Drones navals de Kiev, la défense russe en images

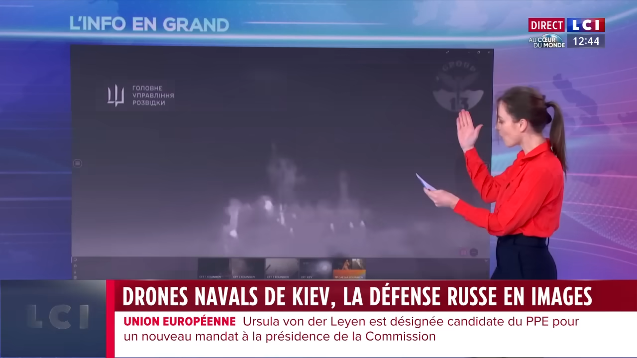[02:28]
et ses services de renseignement avaient publié cette vidéo de l'attaque, tournée depuis un des drones navals, vous apercevez le navire au loin, ils affirmaient, ses services de renseignement,